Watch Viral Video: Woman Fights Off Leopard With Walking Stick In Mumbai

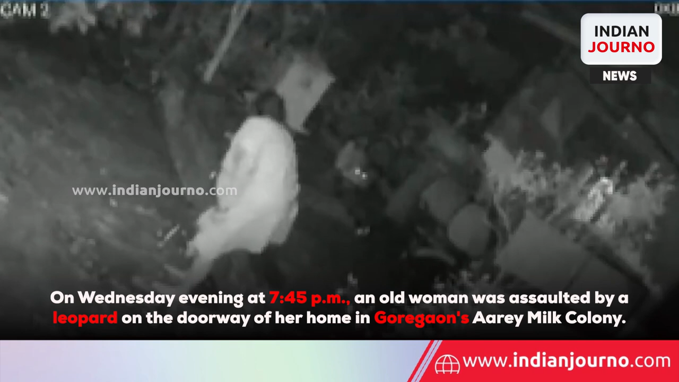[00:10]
On Wednesday evening at 7.45pm, an old woman was assaulted by a leopard on the doorway of a home in Goregao's RA Milk colony.
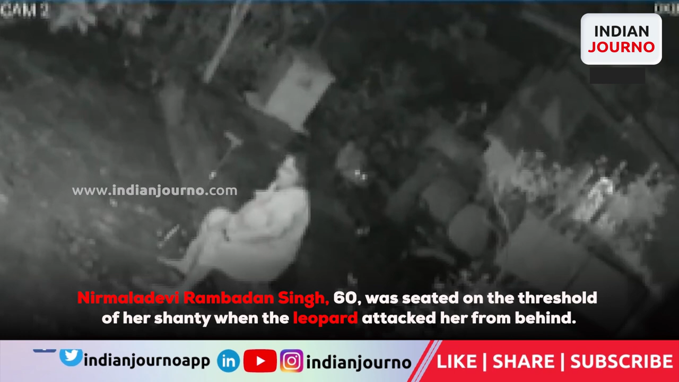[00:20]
Nirmala Devi Rambadan Singh, 60 years old, was seated on the threshold of a shanty when the leopard attacked her from behind.
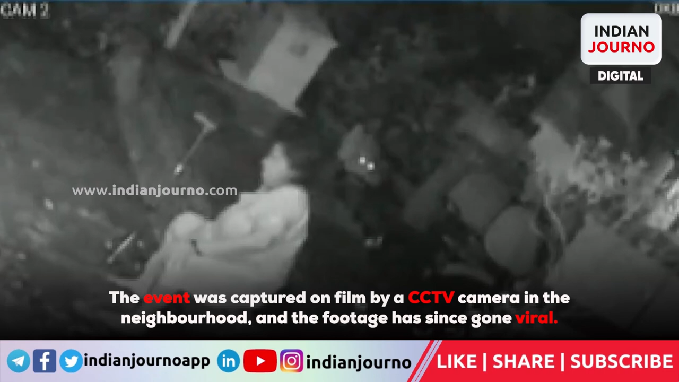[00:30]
The event was captured on by a CCTV camera in the neighbourhood and the footage has since gone viral. Nirmala Devi managed to fight off the leopard with her walking stick when it pounded on her.
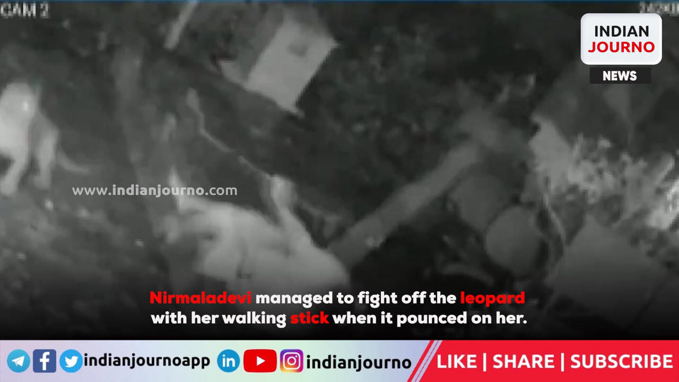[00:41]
The footage shows her defending herself with the walking stick and then the
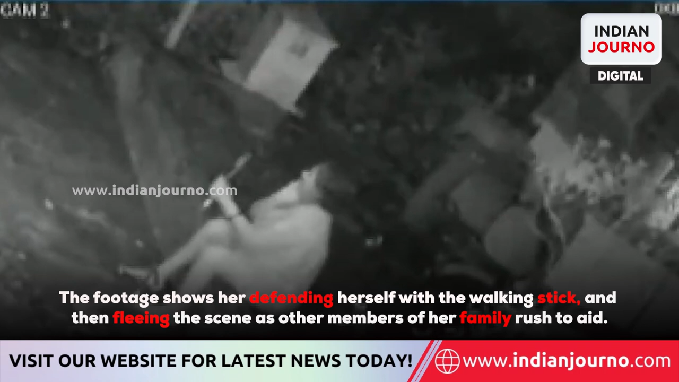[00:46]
leopard fleeing the scene as the other members of the family rushed to aid.
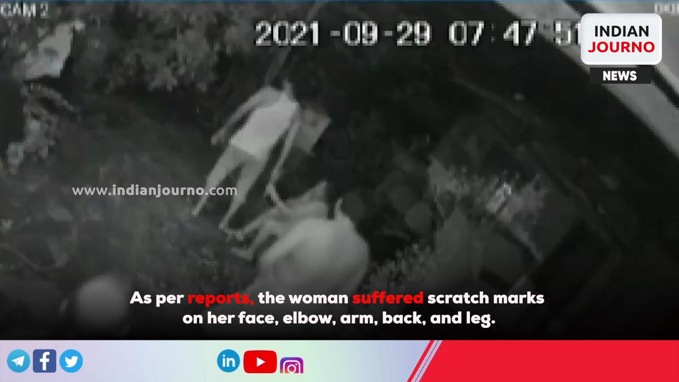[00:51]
As per reports, the woman suffered scratch marks on her face, elbow, arm, back and leg. The woman is being treated at a hospital for minor injuries.